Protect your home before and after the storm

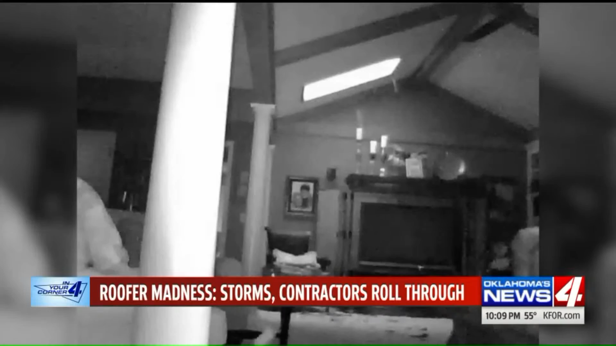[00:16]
Golf ball-sized hail crashing through people's skylights. Get back away from the window, sweetheart, because it could break the window.